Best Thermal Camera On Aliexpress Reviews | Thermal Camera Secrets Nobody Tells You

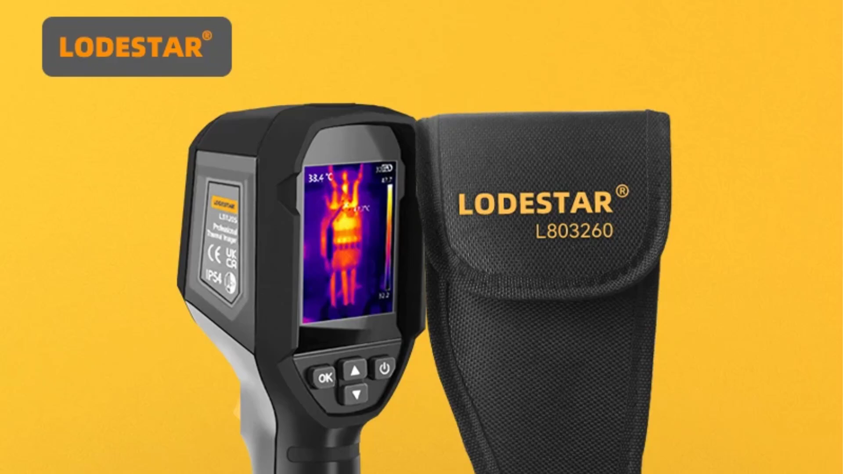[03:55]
On screen: spot 33.4°C
This device features multiple measurement modes, including center point and high,
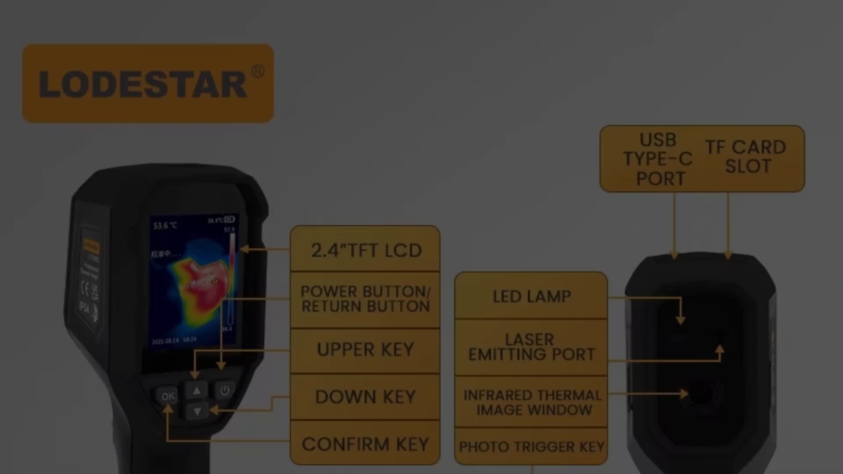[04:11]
and includes laser indication and LED lighting for enhanced usability.
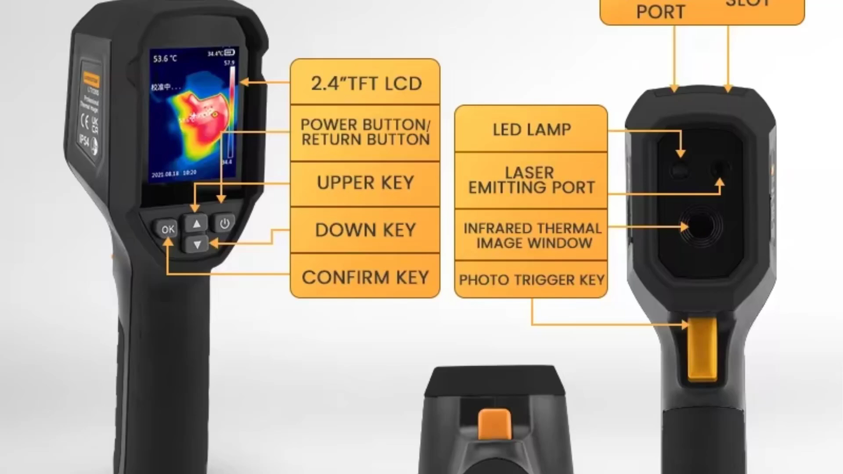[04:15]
On screen: spot 53.6°C
Built for durability, the LT120S is IP54 rated and can withstand falls from up to 2 meters.
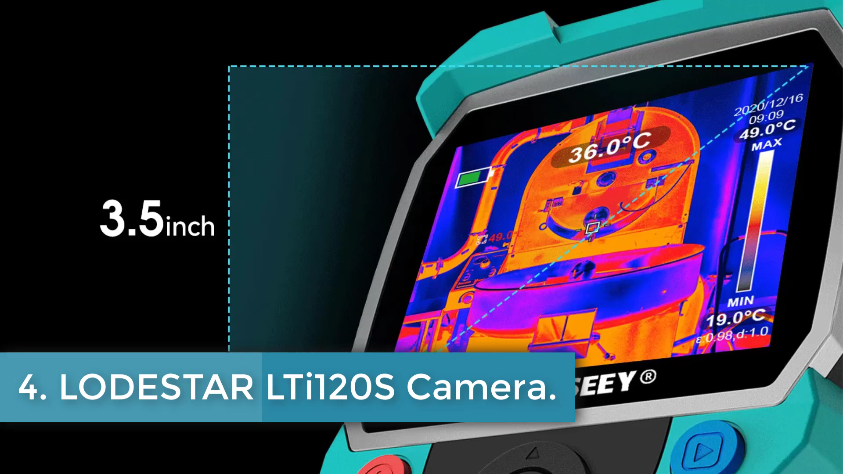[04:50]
On screen: spot 36.0°C
MILESI TR256 Camera The MILESI TR256 Series,
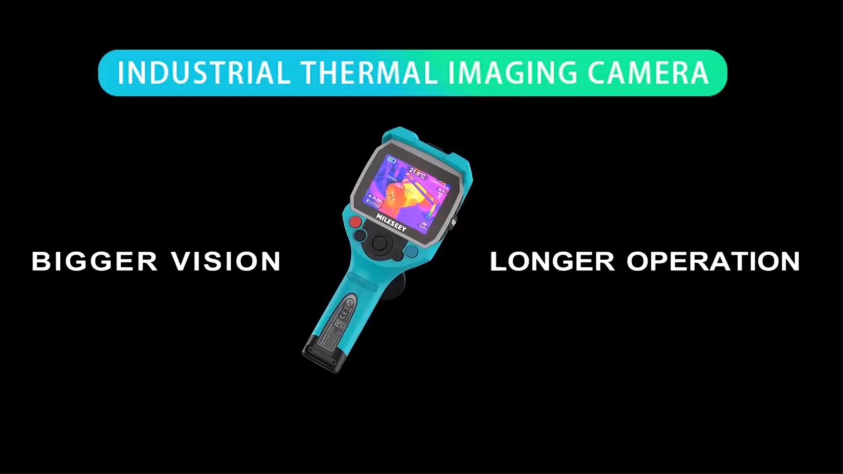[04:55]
which includes models TR256, TR256B, TR256C,
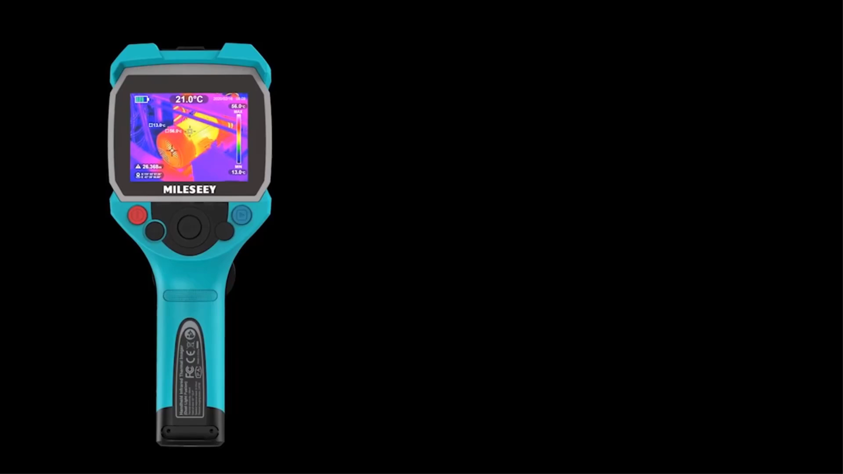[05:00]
and TR256E, is a versatile infrared thermal camera aimed
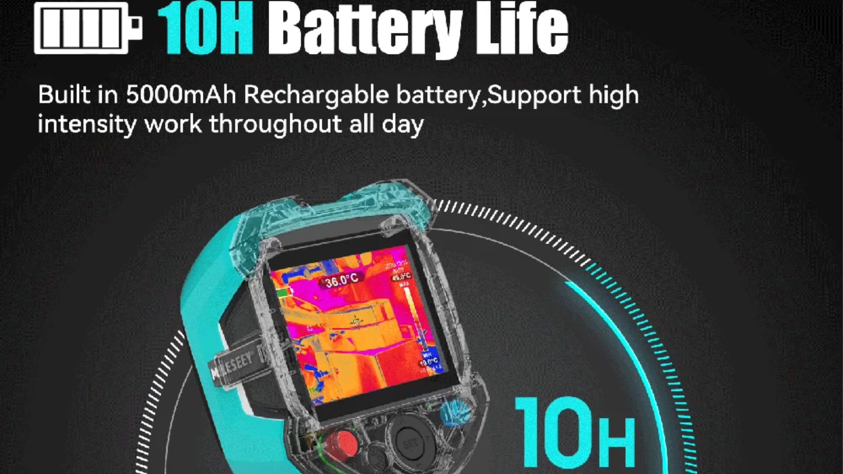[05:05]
On screen: spot 36.0°C
at providing high-precision temperature measurements and thermal imaging capabilities.
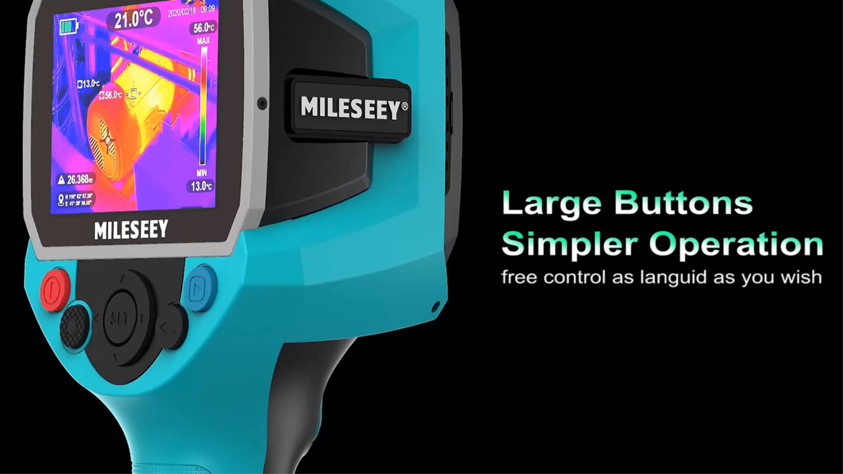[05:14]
On screen: max 56.0°C, min 13.0°C
temperature range from minus 20 degrees Celsius to 550 degrees Celsius,
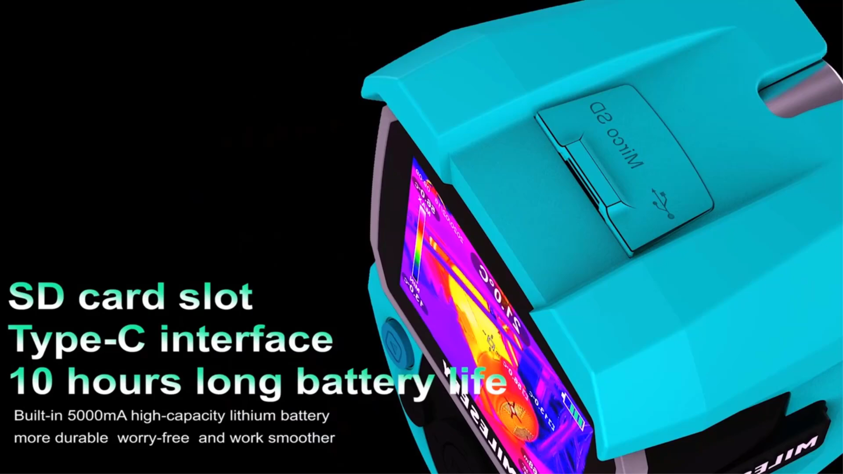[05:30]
a laser distance meter for precise temperature measurement alongside thermal imaging functionality.
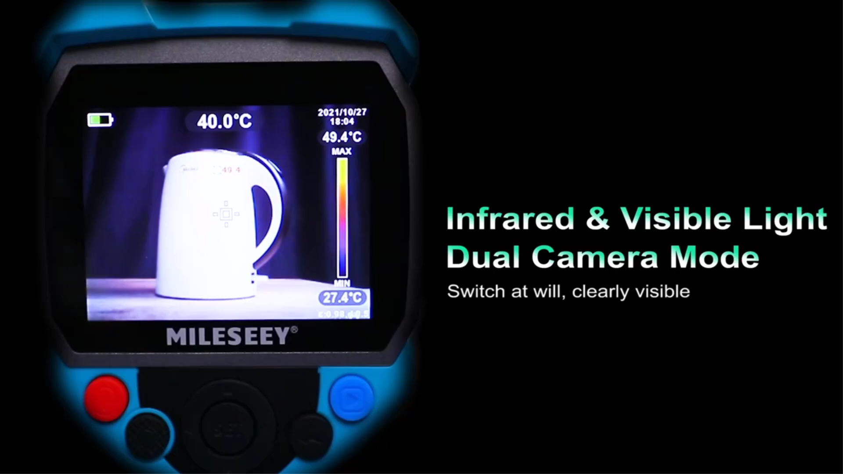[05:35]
On screen: spot 40.0°C
With a range of color palettes and high, low-temperature alarms,
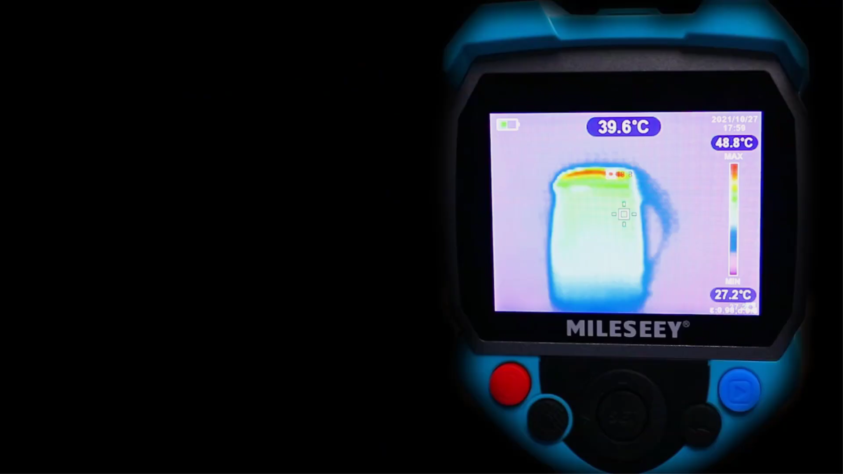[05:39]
On screen: spot 39.6°C, scale top 48.8°C, scale bottom 27.2°C
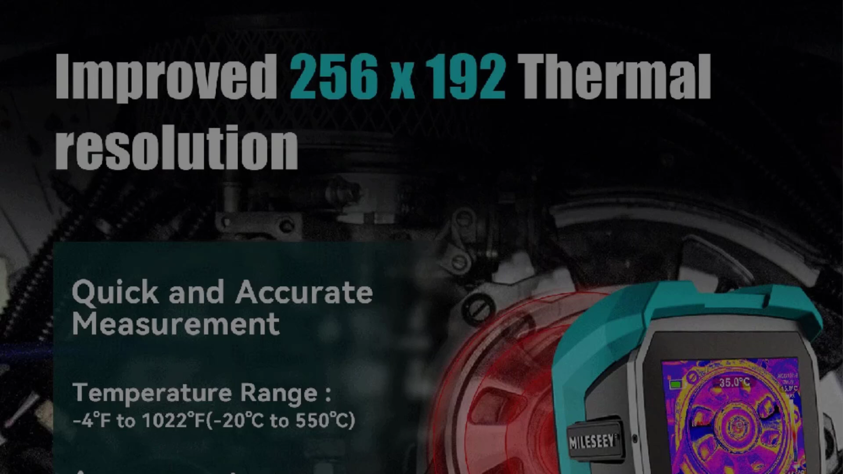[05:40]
the cameras are suitable for various applications, from routine inspections to detailed reporting of suspicious activities.
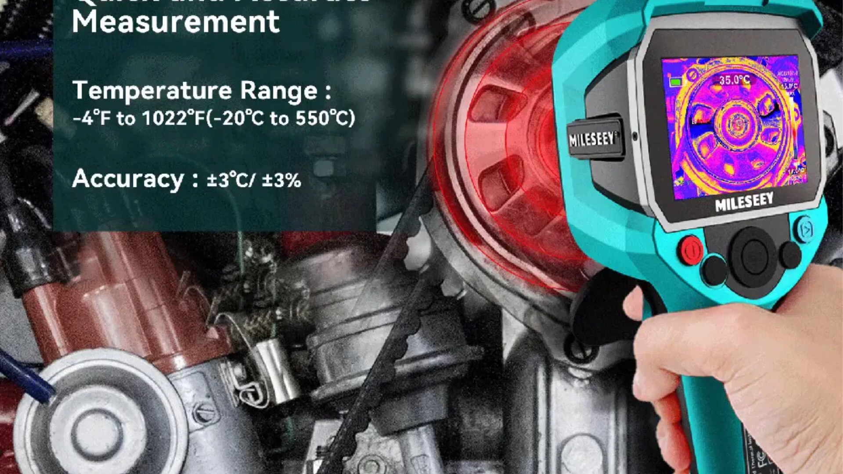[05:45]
They are constructed to withstand harsh environments,
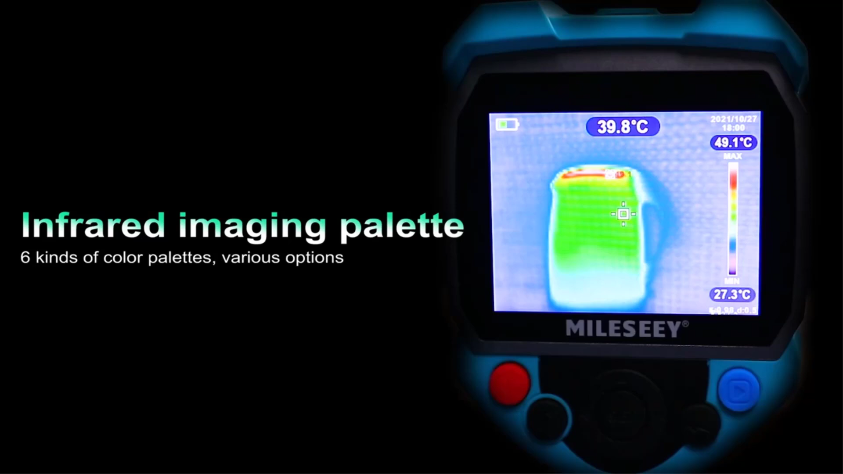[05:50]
On screen: spot 39.8°C, scale top 49.1°C, scale bottom 27.3°C
with a drop resistance of up to 1.5 meters and an IP65 protection class.
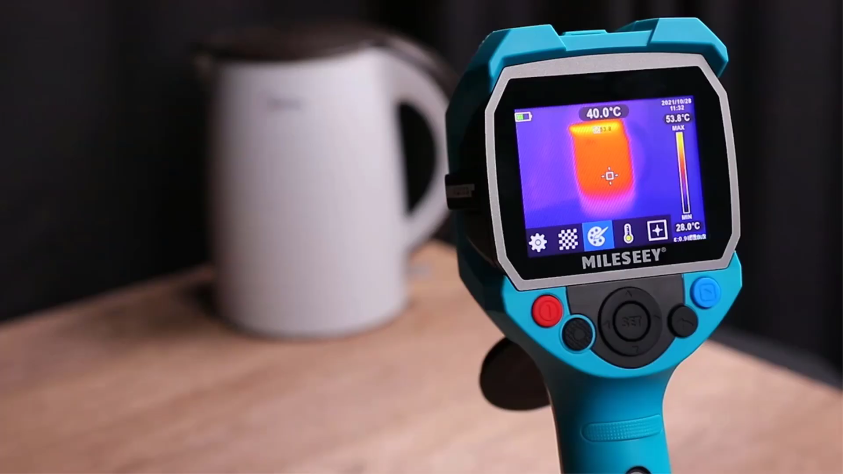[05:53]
On screen: spot 40.0°C
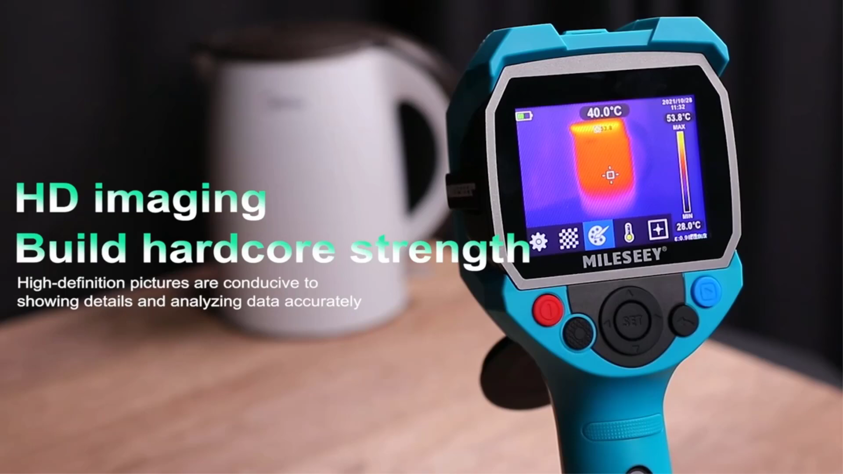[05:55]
On screen: spot 40.0°C, scale bottom 28.0°C
Enhanced connectivity options,
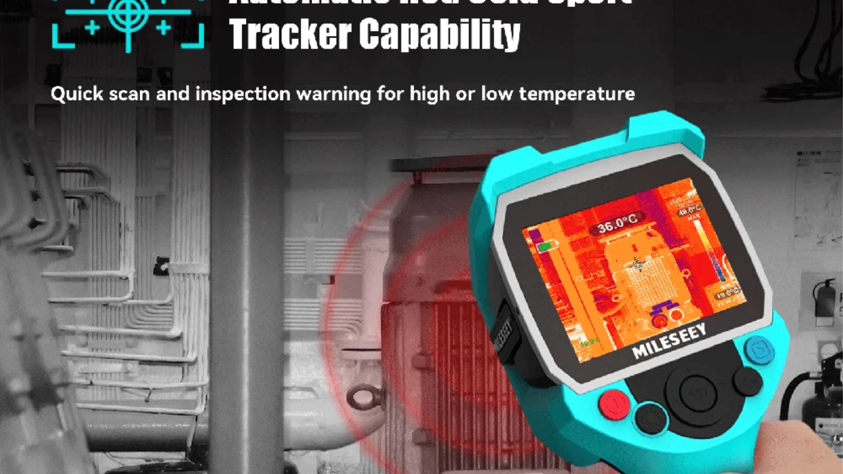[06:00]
including USB 2.0 and external storage support via microSD cards, complement their operational capabilities,